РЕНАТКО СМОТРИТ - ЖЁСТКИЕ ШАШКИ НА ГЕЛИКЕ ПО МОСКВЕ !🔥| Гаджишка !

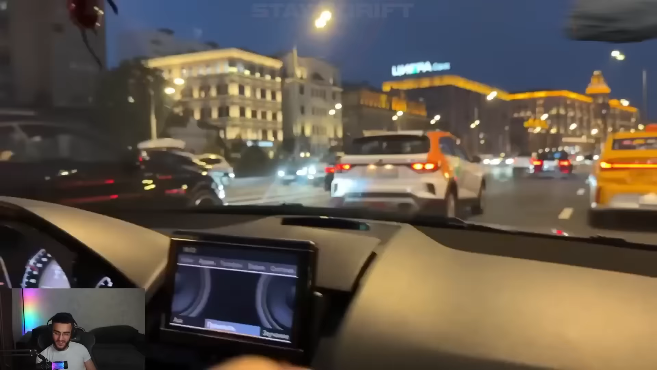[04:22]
Камри на выхвате! Что понимали? Блин, смотри, камри как есть! Едете, брат!